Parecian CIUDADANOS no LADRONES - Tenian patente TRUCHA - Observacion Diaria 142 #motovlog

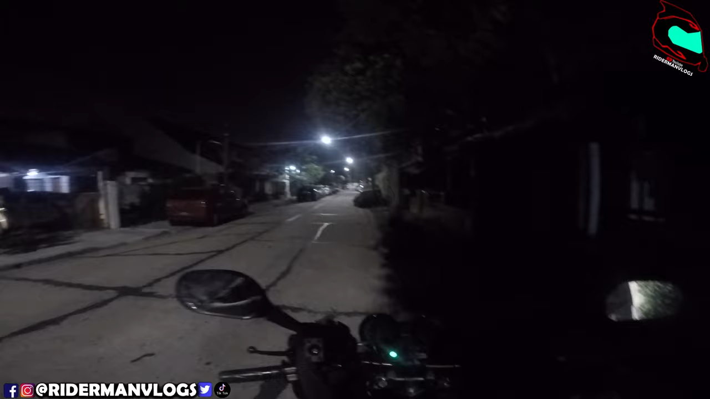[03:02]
No sé si se llega a ver pero no tengo el parabrisas ¿Saben por qué no tengo el parabrisas?
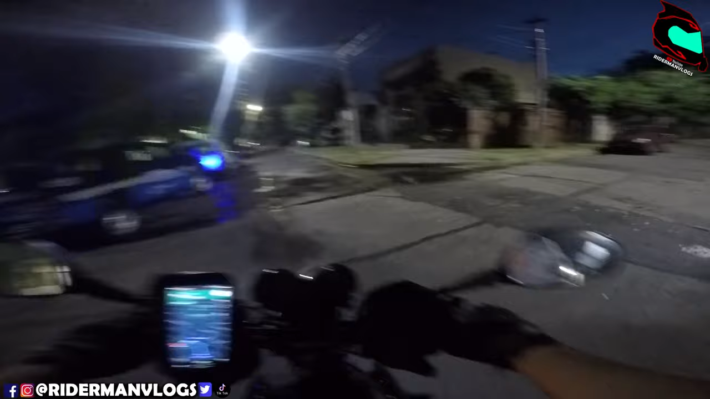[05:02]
No sé qué onda, pero me sacaron matando, boludo Me cagé todo Yo vi que se estaban cruzando a mitad de la calle Y digo Me van a parar
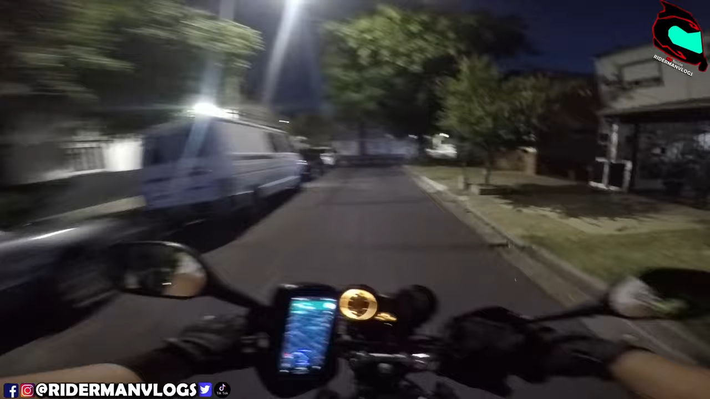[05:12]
Y veo al chabón en cuero Me cagé todo, en serio No entendía nada Una situación muy rara, boludo
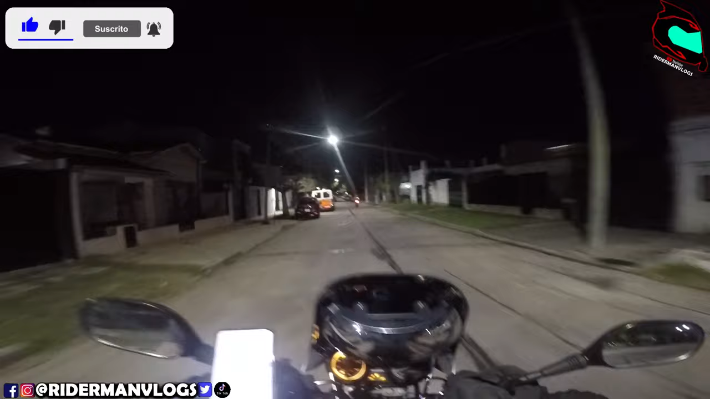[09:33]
Y cuando vi que doblar en la esquina Dije Sacá la llave de la moto Y entregá el pedido con cuidado Dicho y hecho Me dieron la vuelta Las ratas